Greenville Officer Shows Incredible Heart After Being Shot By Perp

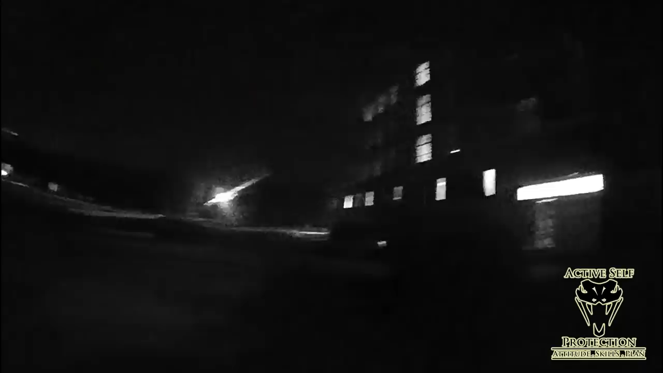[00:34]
Officers are in this area at this construction site, just basically deterring crime.
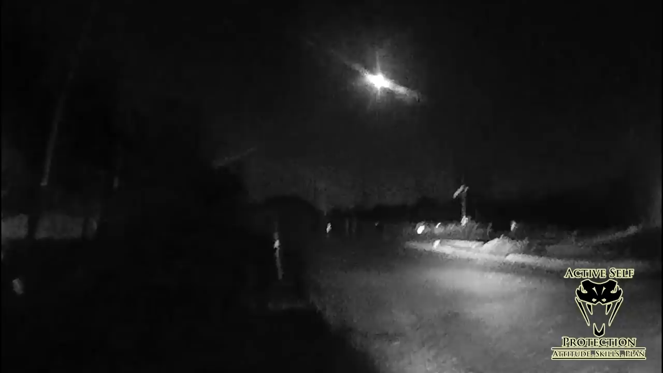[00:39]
They're on foot patrol here, making sure everything and everyone is okay. And you see them looking around and they identify a pickup truck that is in this place that shouldn't be in this place. So what you're gonna see here is officers are gonna walk this truck down and go investigate. Now, we do have badge cam audio from here, so let's listen in to what happens.
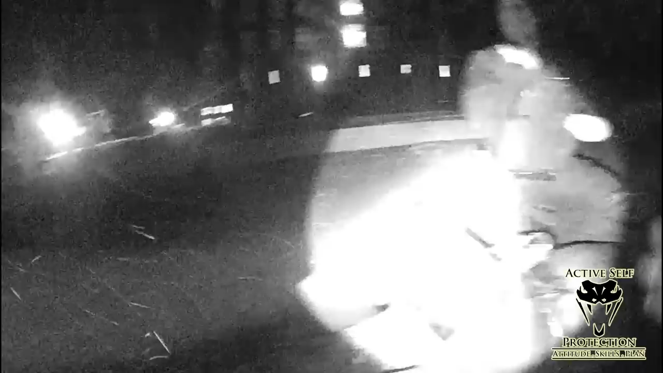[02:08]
Officer's been shot. Surveillance footage of the construction site. You can see the officer coming towards us here.
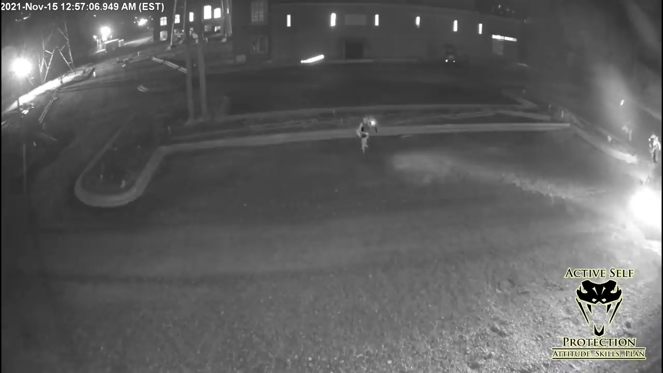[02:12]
It gets a little grainy here for a second. You're gonna watch the guy just pull a gun and take a shot out of his passenger side window and hit this officer in his leg.
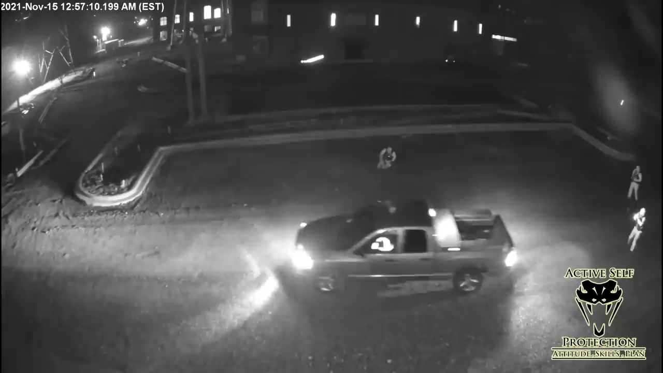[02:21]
We're gonna go back to the badge cams now and keep listening in. Hold on. 42 all units, 1041 Alpha, officer down, 300 Hammett Street extension.
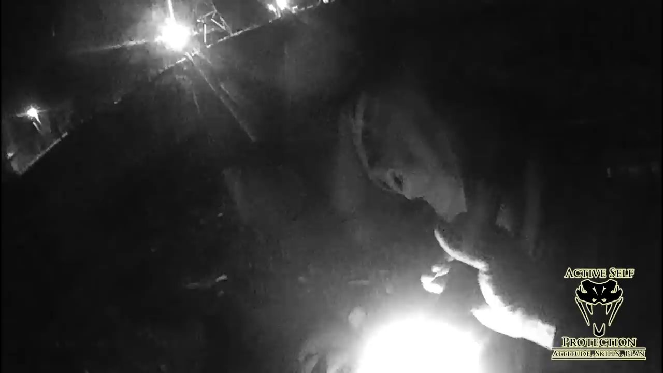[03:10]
I'm fired! Shot fired! Go higher, you're below it. I'm trying, he's coming. I know you're okay, take your time. It's fuck me. Go bigger, I'm okay, I'm not bleeding. For the other units sent by, that vehicle came back and more shots fired. The officer who was shot in the leg is going to make a full recovery. Our perp sped off into the night, but not very far. You heard those other gunshots. They did end up taking this guy into custody.